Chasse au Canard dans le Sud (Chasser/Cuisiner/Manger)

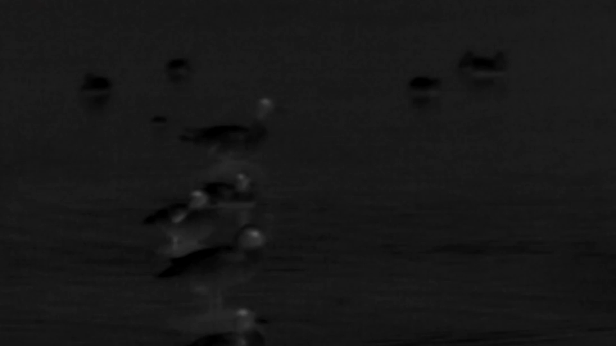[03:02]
Et vers 1h45 du matin, surprise, c'est posé.
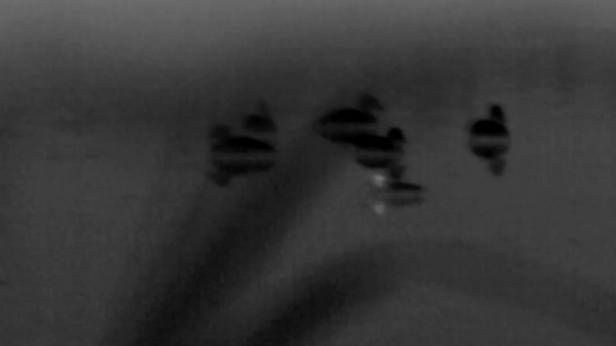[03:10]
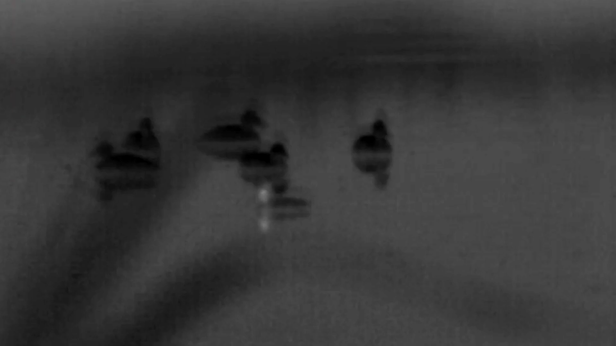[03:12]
Ouais, aligne à la 2 à droite, on va les prendre. Prends celui de droite, Jean-Louis. T'es prêt? Ouais, je suis prêt. Oui. Allez, 1, 2.
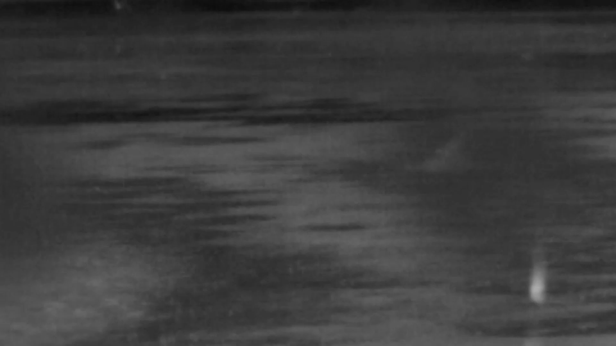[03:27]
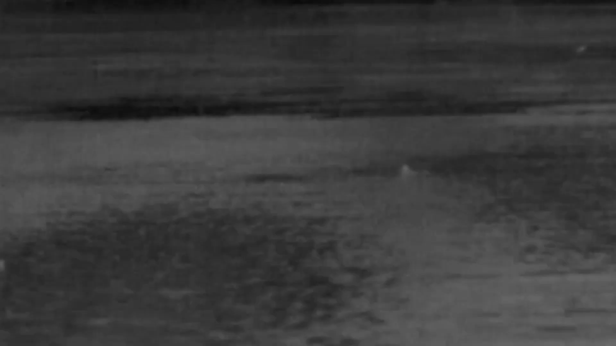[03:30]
Celle du fond, remettez une cartouche, celle du fond, celle que t'as tirée, Jean-Louis. Voilà. Sarcelles, je pense. De sarcelles.